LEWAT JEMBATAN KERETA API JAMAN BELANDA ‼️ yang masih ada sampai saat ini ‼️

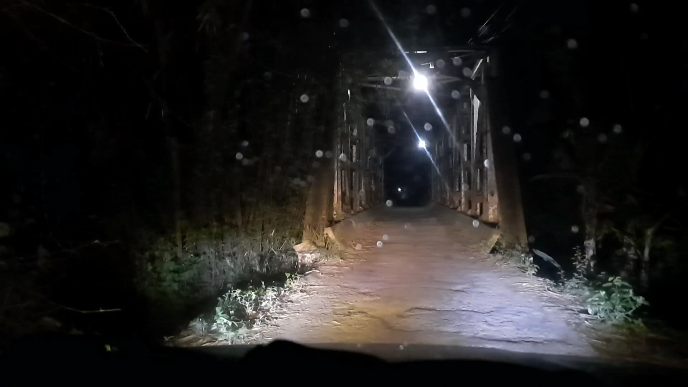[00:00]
Cukup angker disini Coba kita turun guys
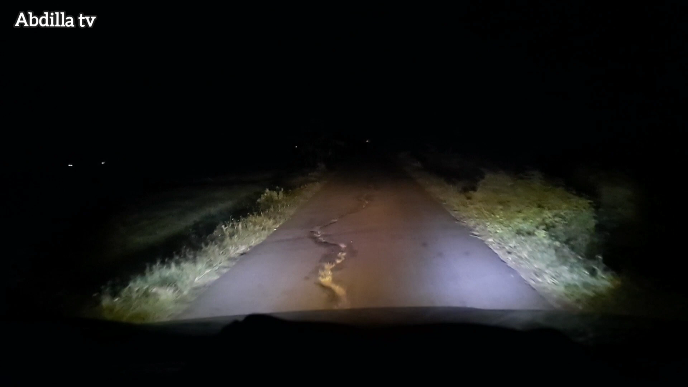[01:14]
Tidak hanya super ini guys Nah, ini sebelah kiri Ini punya pohon-pohon pisang Jajar Kita masih di Melewati di Persawan
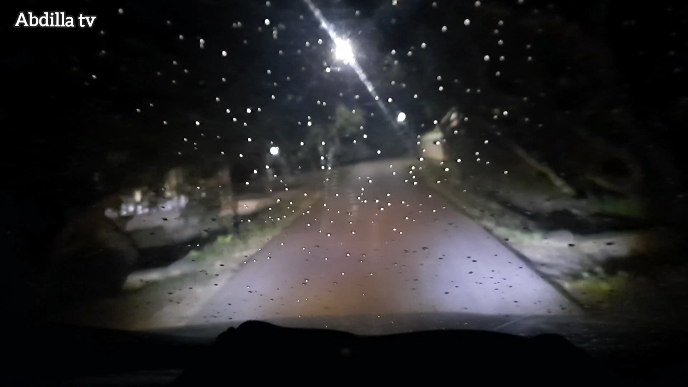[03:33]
Kita pakai GPS guys Ini Suasana Cukup merinding
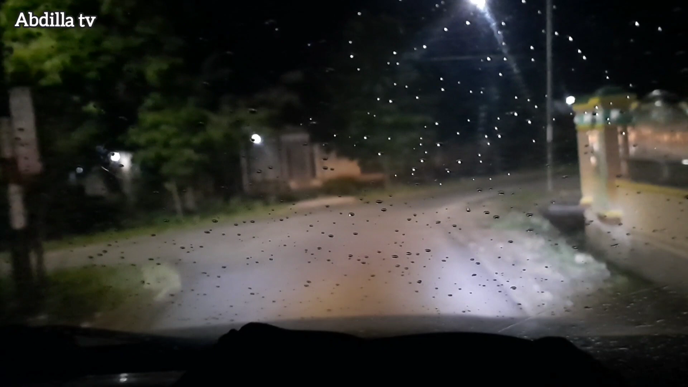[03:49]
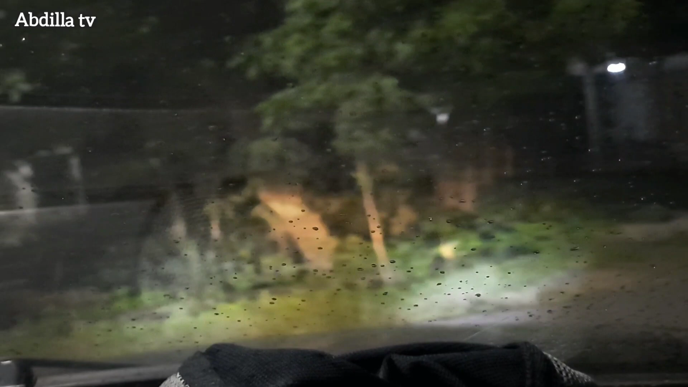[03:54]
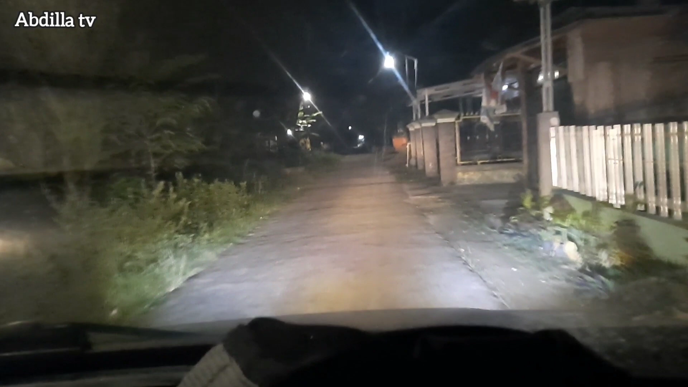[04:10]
Rumah warga juga Sudah sepi Sudah pada tidur semuanya
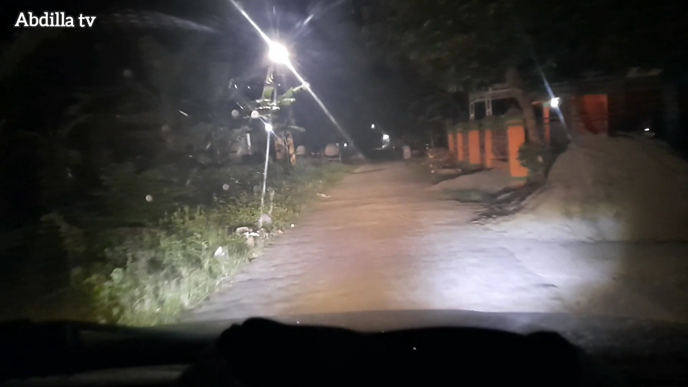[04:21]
Tempat itu Cukuplah Tempat peminjalan sejarah Masuk di perkampuan-perkampuan warga Di desa Lokasinya di Desa Babakan
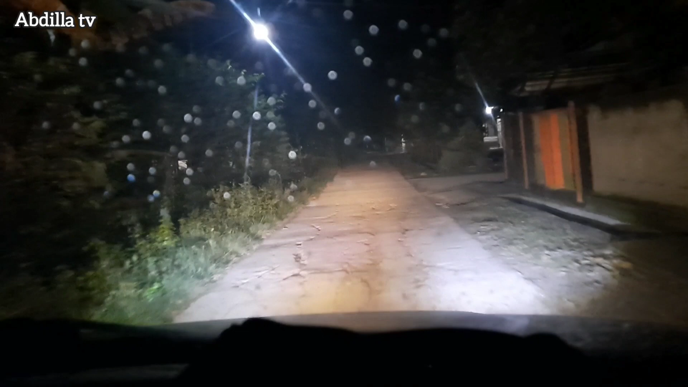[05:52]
Enaknya kalau jalan-jalan Jam-jam segini itu Jam segini itu Gimana ya Perasaan itu Tenang Daman Itu guys Rasanya
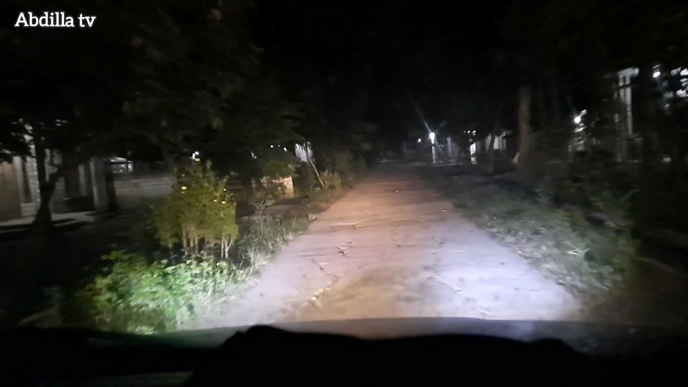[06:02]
Masih jalan-jalan Masih jalannya masih panjang Desa Sambil
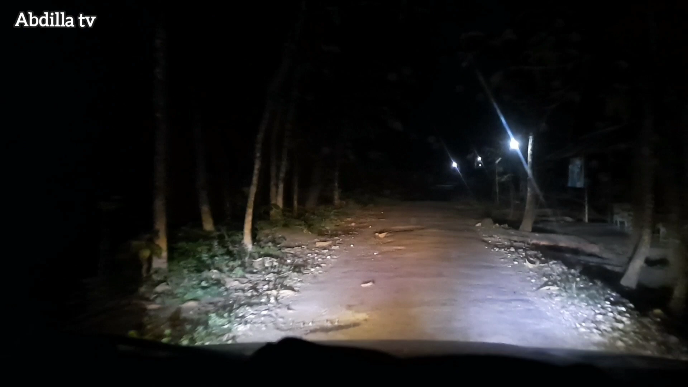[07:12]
yang berada di kota langsung, jalur ini dulunya sebagai jalur kereta api tetapi sekarang sudah dialihfungsikan sebagai jembatan penghubung antar desa menggunakan warga setempat dan dirubah menjadi jalur penyebrangan antar desa
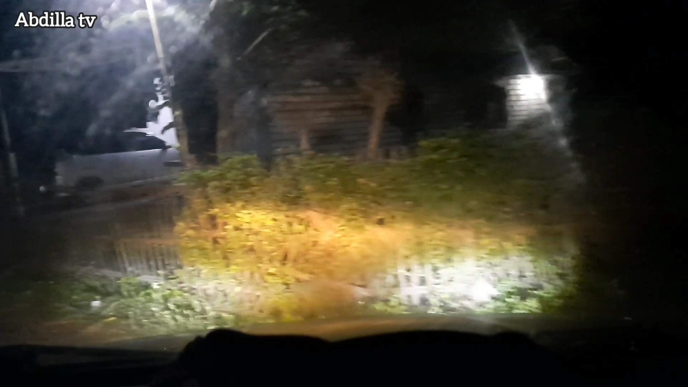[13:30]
disini tapi sudah di perumahan warga udah guys saya pulang dulu saya pulang dulu jalan yang masih panjang jalannya cukup sepi disini oke sekian dulu perjalanannya